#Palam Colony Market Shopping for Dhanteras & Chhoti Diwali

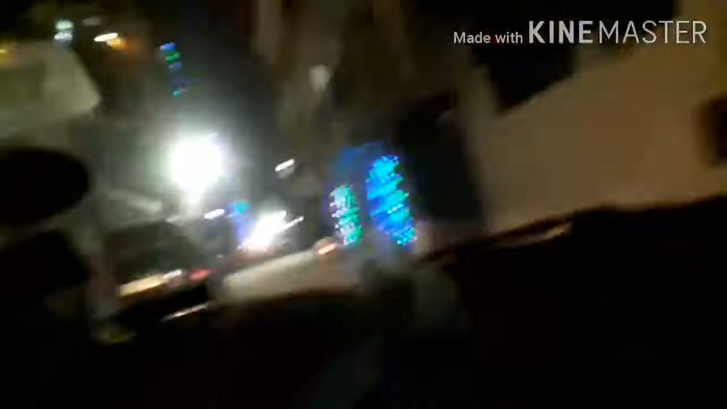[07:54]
और लोग भी कठे हो जा रहे थे अब हम लोग घर के काफी नजदिक पहुँच चुके
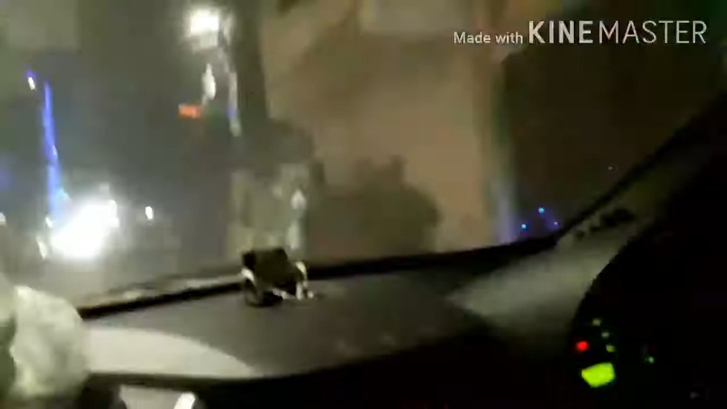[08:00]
हैं इस वीडियो मैंने आप लोगों को पालम का मार्केट दिखाने की कोशिस की जहां हम हमेशा